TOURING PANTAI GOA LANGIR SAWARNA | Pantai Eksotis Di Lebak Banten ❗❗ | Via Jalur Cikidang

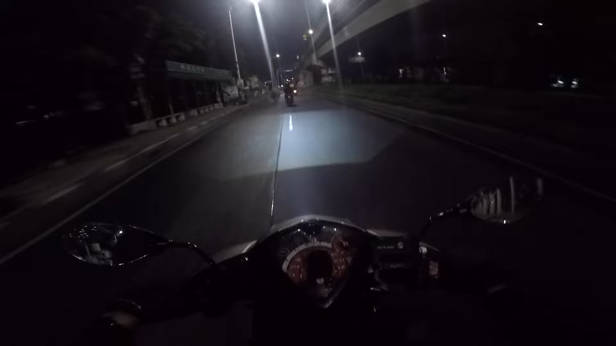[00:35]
Di video kali ini gue mau yang deket-deket aja lah Paling pengen ke daerah Banten nih teman-teman Ini sekarang gue udah di jalan Nenteng Agung nih,
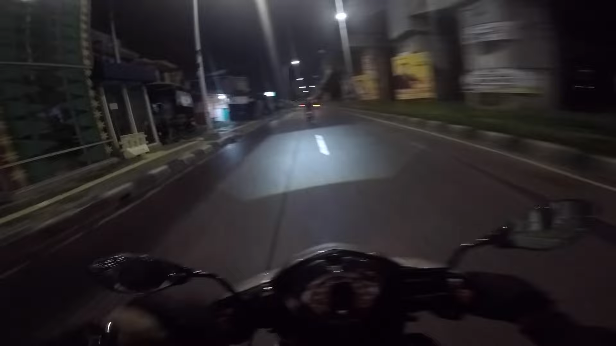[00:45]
ini jam 4 kurang 15 Di video kali ini gue gak sendiri nih teman-teman Ini sama teman gue tuh Joshua ya, di depan ya, NMAX Merah Yaudah, ya gimana kesuruhannya, tetap saksin terus teman-teman
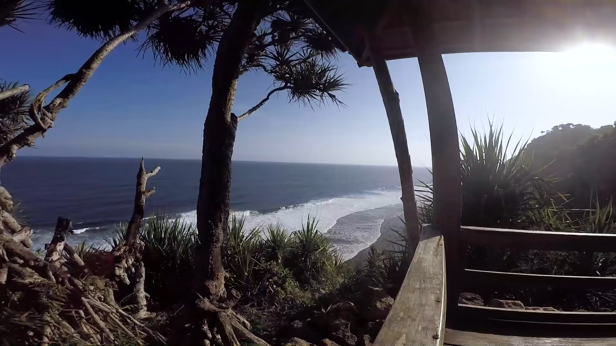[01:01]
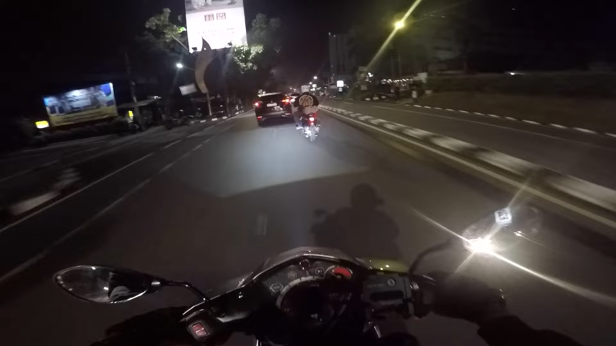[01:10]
Sekarang kita udah mau masuk ke kota Bogor nih ya Jadi ntar gue mau ke Sawarna itu via Cigidang gitu Jadi ntar dari Bogor ini, Ciawi, puter balik gitu ya Baru lurus ke arah si Badak tuh, baru masuk Cigidang nanti Oke, Lampu Merah Ciawi nih kita lurus ya Kalau kiri sana kan ke arah puncak tuh teman-teman